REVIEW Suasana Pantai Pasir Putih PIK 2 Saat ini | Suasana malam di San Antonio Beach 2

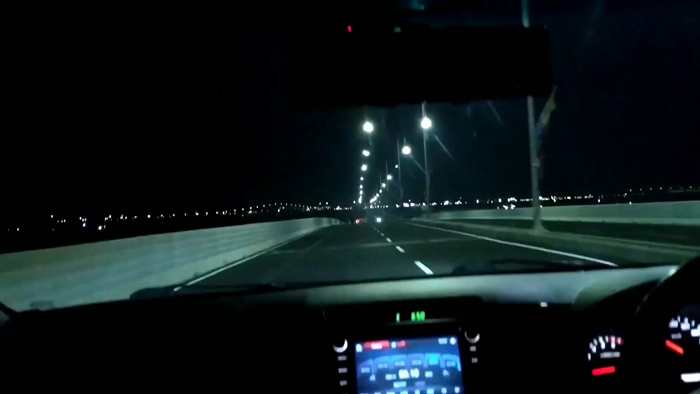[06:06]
Untuk lokasinya, kalau dari Pantai Pasir Putih Peak 2 ada di sebelah kanan jembatan ini.